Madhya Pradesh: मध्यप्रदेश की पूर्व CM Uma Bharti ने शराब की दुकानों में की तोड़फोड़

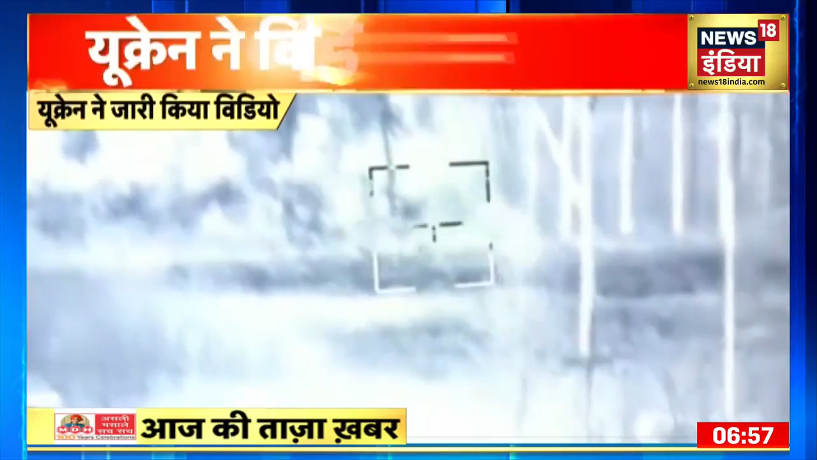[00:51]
जारी विडियो में बॉम गिराने के बाद चारो तरफ सिर्फ धूआ ही धूआ दिखाई दिया यूद संकट के बीच में दुनिया